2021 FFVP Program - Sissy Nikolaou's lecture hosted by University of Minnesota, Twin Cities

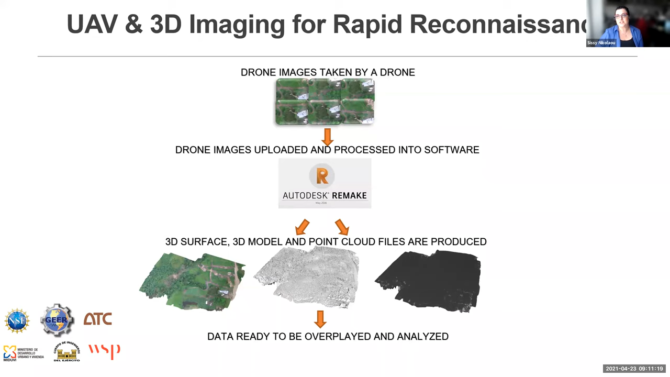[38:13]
back to the technical excellence Center and create that which created for us. Michelle Bruno, A 3D model that helped us in something that is very, very hard to do by hand. Michelle Bruno, No matter how much data you have in an earthquake that is to analyze and cut sections of landslides.
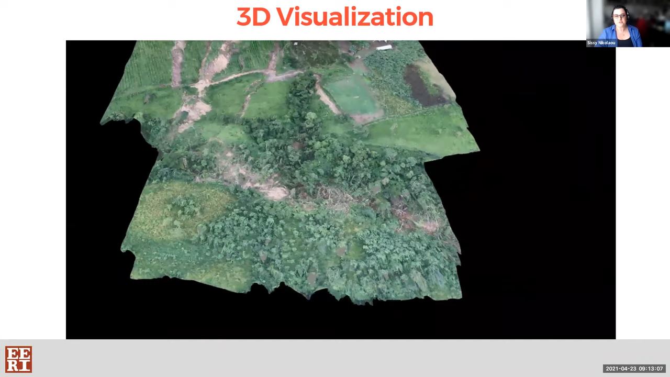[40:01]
Michelle Bruno, And what we did is created basically a DM and digital elevation model that
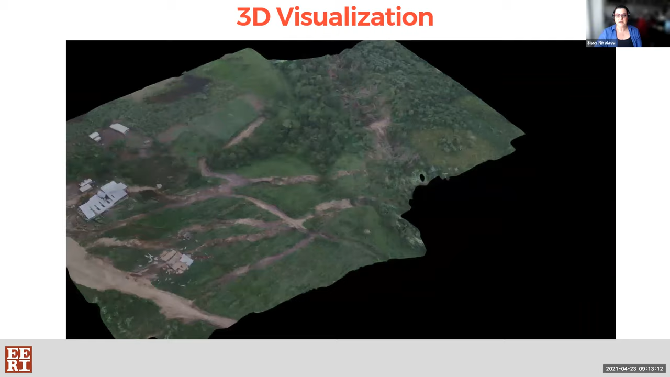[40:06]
we were able to overlay in the Google map of the before.